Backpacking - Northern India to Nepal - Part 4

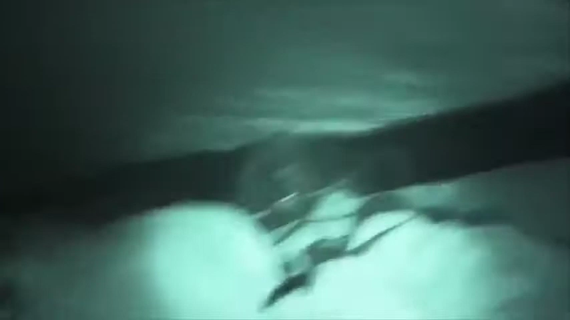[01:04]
What are we hearing? 2 in the morning, almost, and we are hearing the rock fall, the landslide.